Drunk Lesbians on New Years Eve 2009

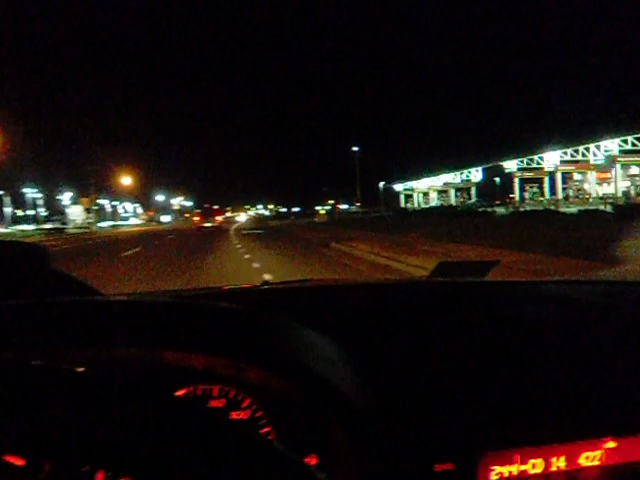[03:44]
No, no, no, no, no. At that light up there, you gotta turn left. Hey, get your far left lane, but go straight. Wait, what? Yeah.